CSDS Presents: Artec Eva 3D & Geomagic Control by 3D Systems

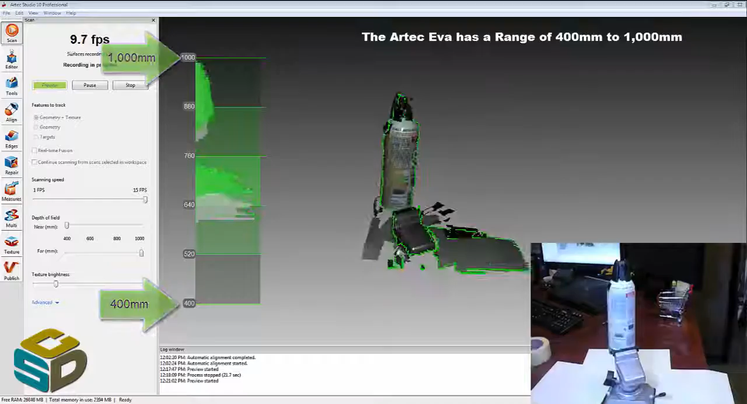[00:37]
That's why you don't see it on the screen there in the bottom right corner. But that is a shot of me scanning it.
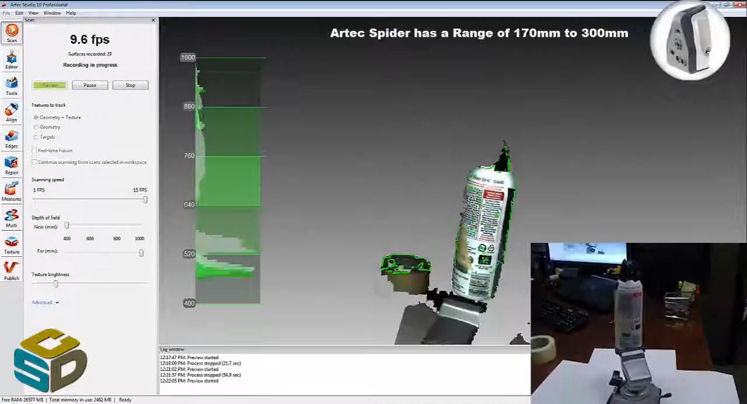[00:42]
If you need something smaller, they make a spider that has 170mm to 300mm range for much smaller objects.
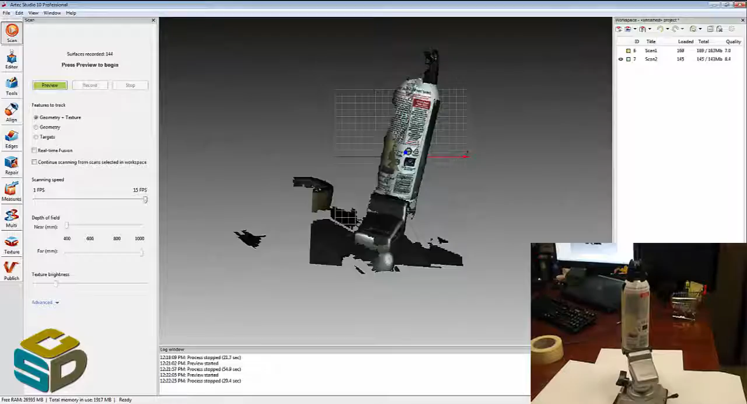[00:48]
This is actually probably more in the spider's realm.
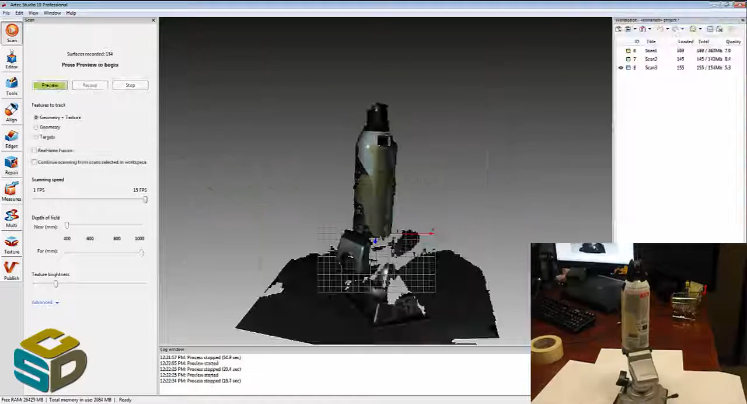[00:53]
So I'm just moving around this object here, starting and stopping the scanner.
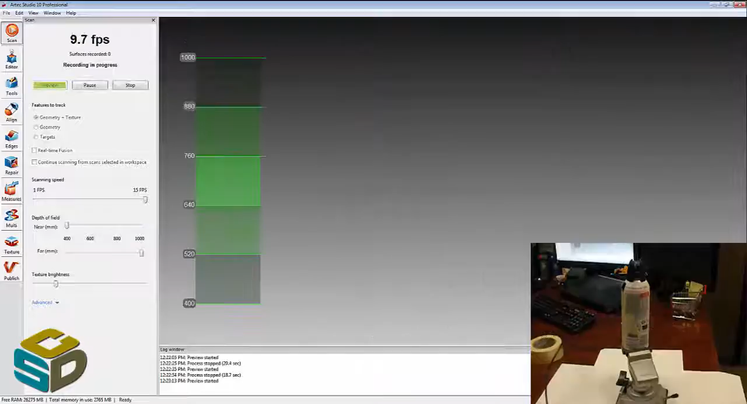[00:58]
From itself there's a button, a thumb press, that allows you to start, stop, and pause the scanner.
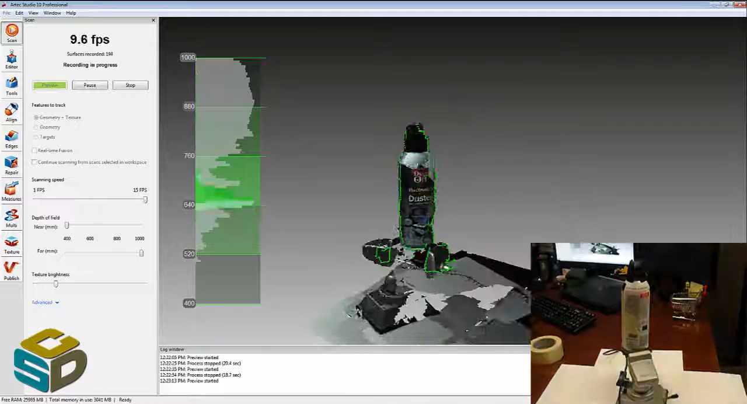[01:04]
Got to reposition it as needed.
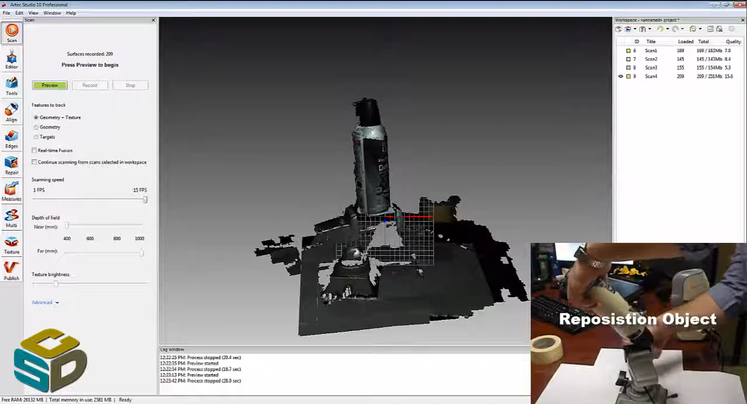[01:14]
Vice grip wasn't being super friendly with the top of this thing.
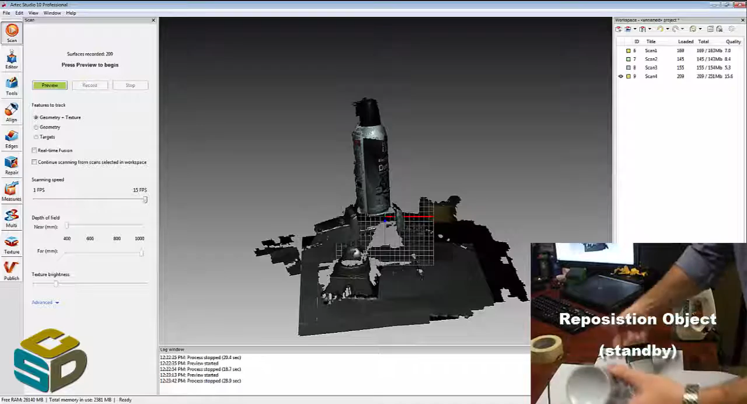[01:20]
Although I was only really interested in the cylinder itself.
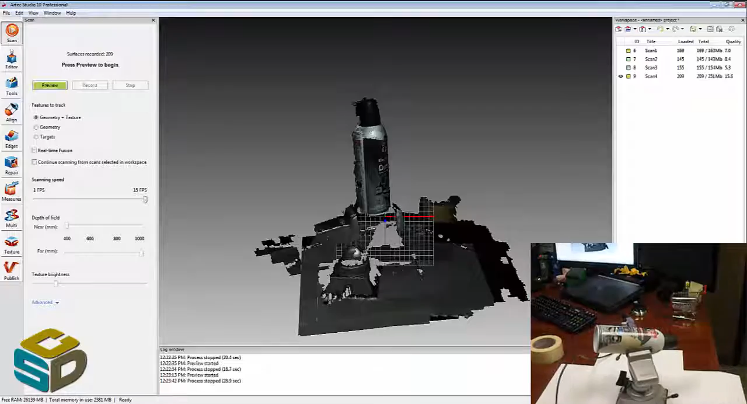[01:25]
And then we just continue scanning here.
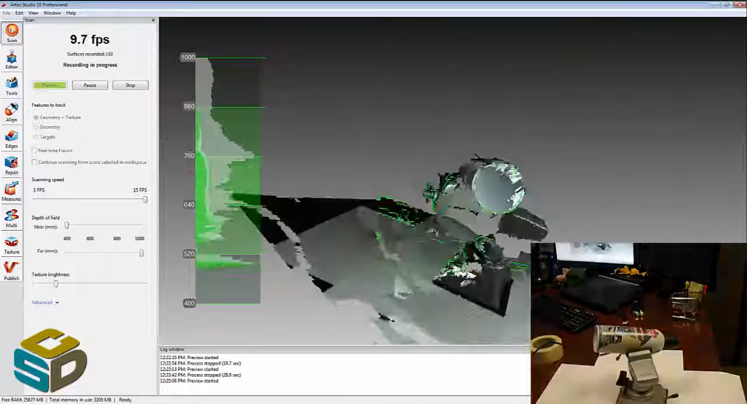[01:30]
One last little movement here I think.
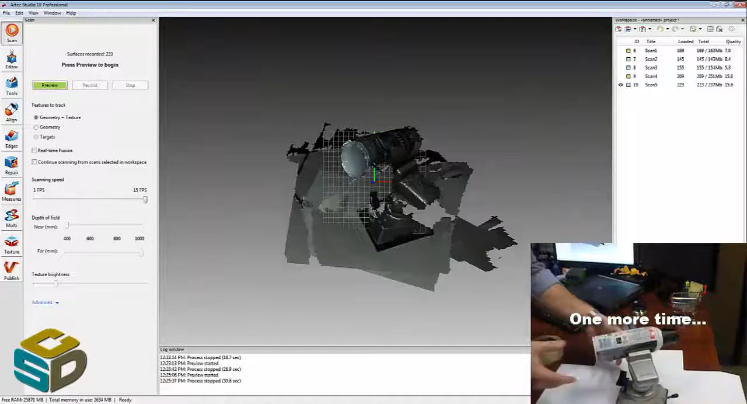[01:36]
Just catching that back part of the can. And we'll be done with the reference scan.
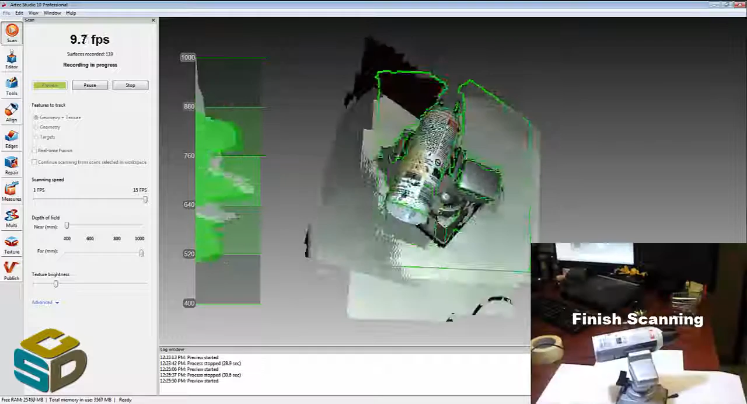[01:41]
Moving into the software now, you can see I can highlight and view the individual scans themselves.
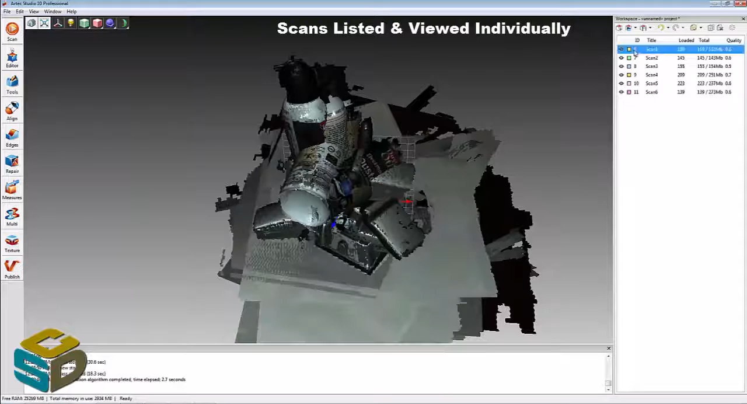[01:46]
Just clicking the little eyeball.
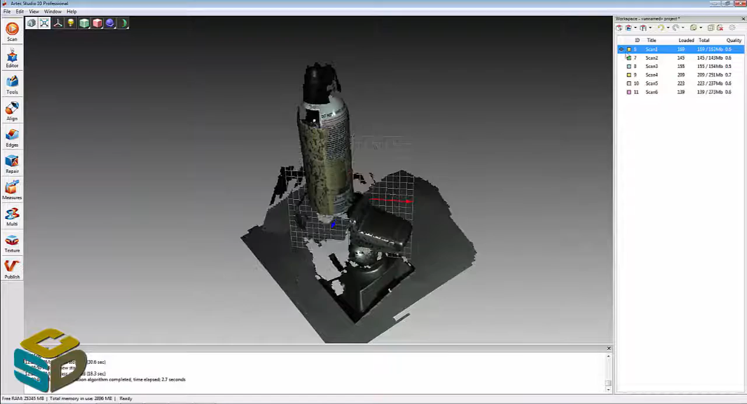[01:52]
This is Artec Studio. When I go in, you can look at the individual frames.
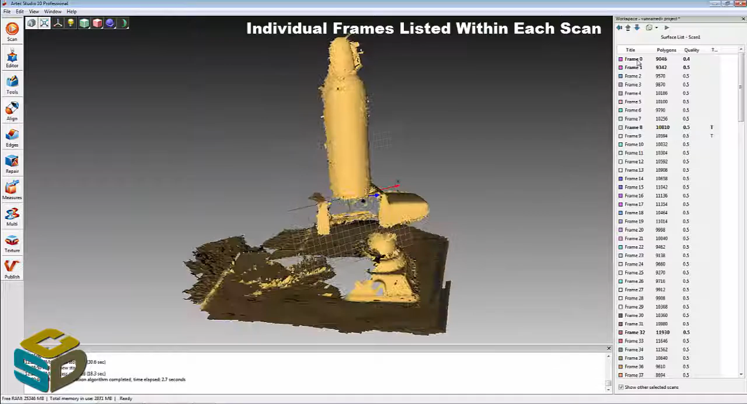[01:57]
These scanners all work by capturing frames.
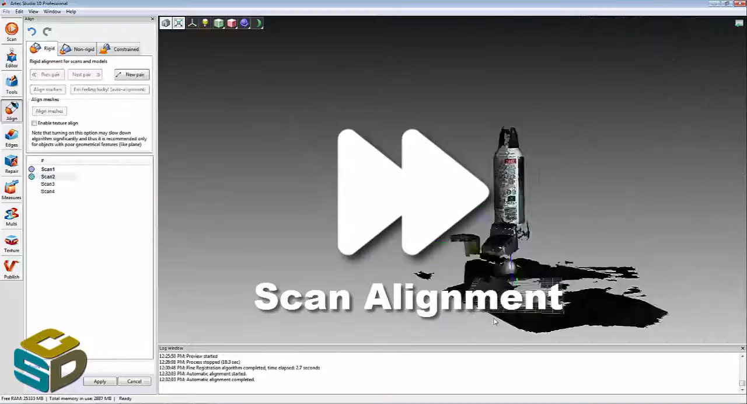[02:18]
But essentially we're just picking common points and allowing the
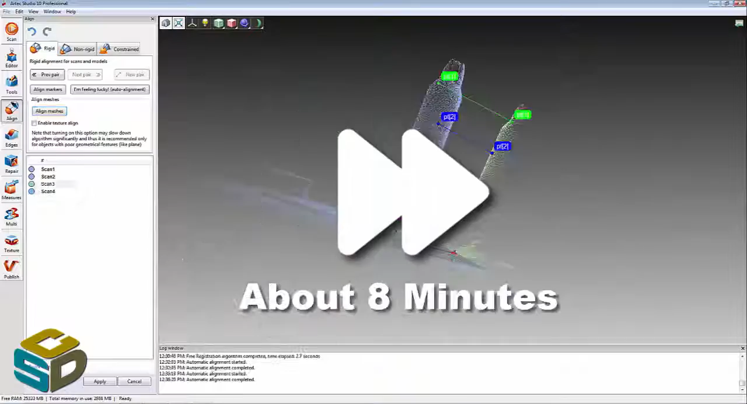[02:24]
software to help us put these individual scans together.
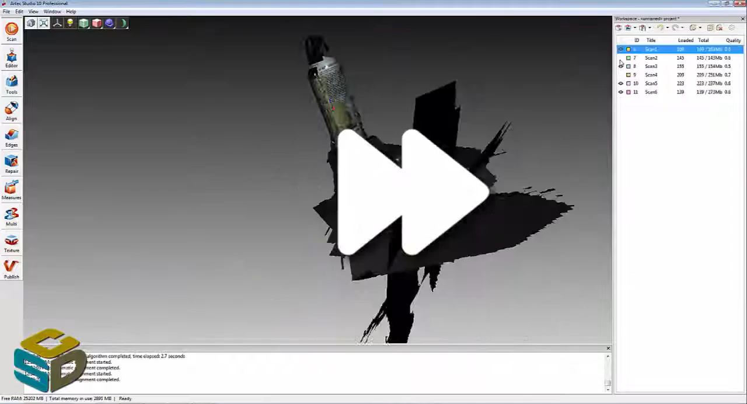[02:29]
And then we'll move on to actually cleaning out some of this scan data.
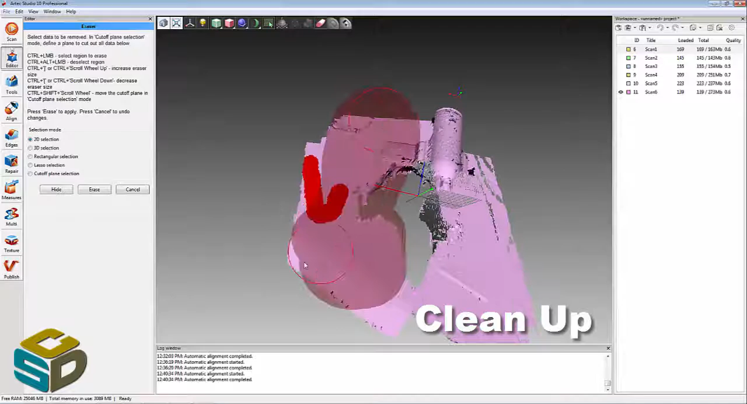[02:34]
So that we can actually make it into a usable mesh. We're only interested in the can itself.
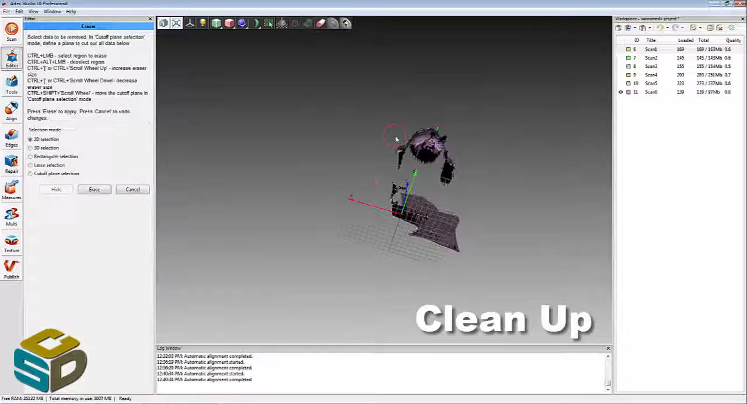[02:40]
So we just use some of the tools here in Artec Studio to clean out some of the data we don't need.
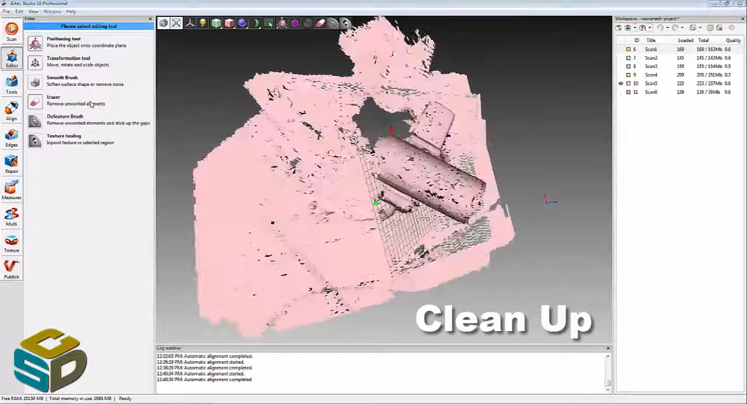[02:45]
There's some pretty cool plain cutoff tools that allow you to just, I love when you're scanning on a vise here.
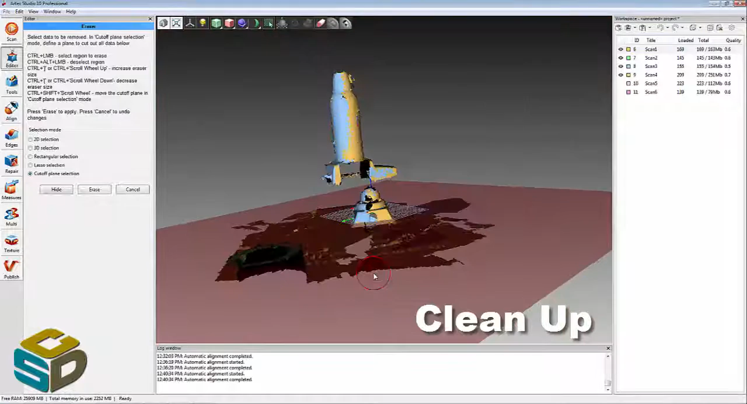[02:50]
We can just come all the way up to the surface, delete everything below it,
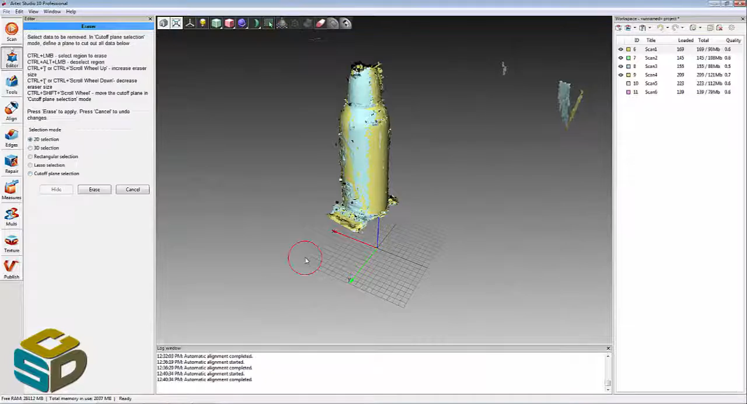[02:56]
and kind of clean up around the base of the can. Super simple workflow, super easy to use software.
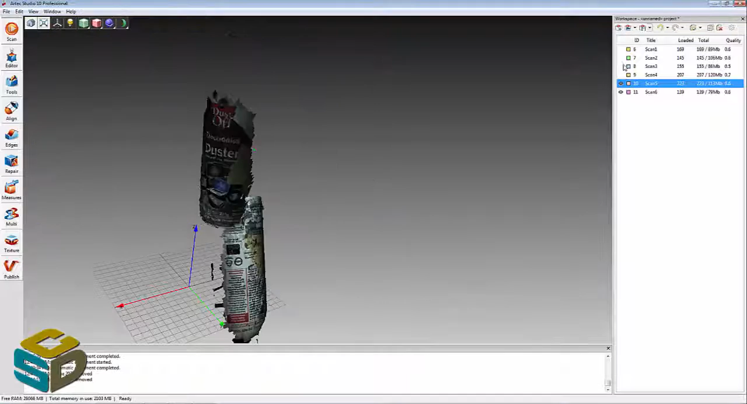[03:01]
Finish placing these bottom pieces because we'd move the object here.
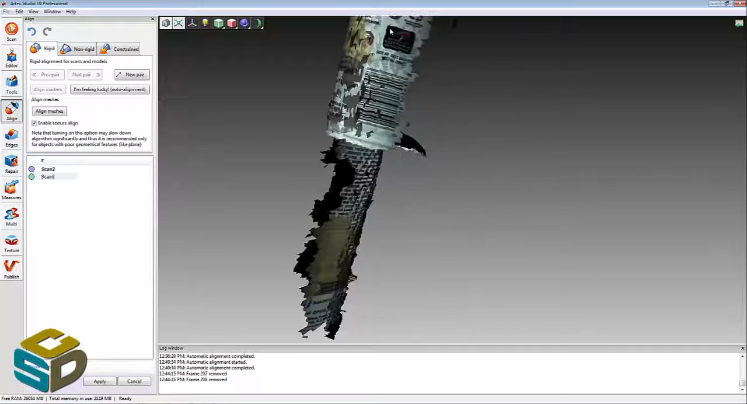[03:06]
Final alignment.
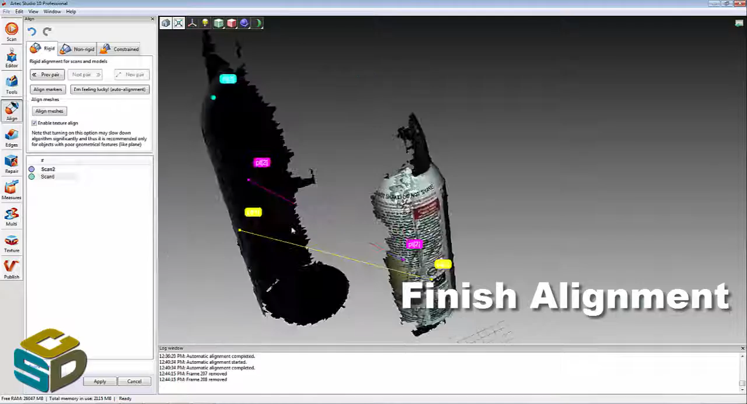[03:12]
And then we move into just creating some meshes.
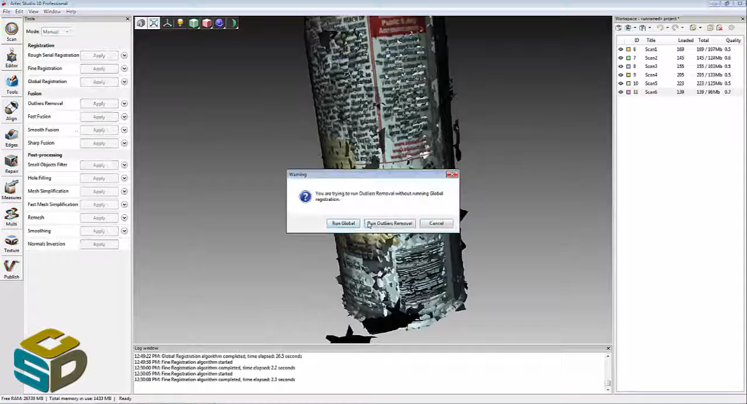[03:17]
So just a real simple outlier removal. Let the software do a lot of the work for you.
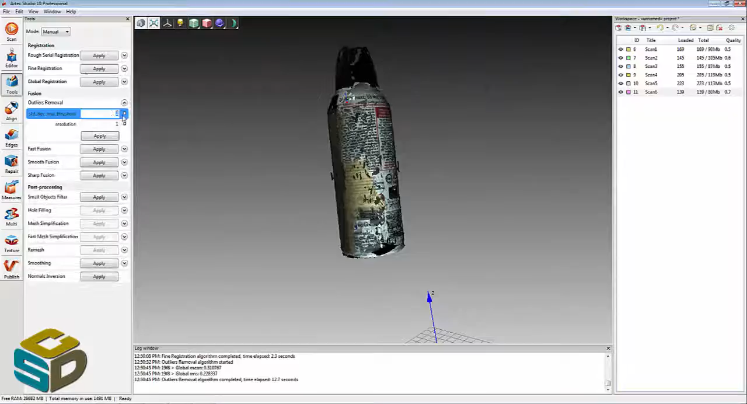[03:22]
We can go into making a quick mesh as a preview.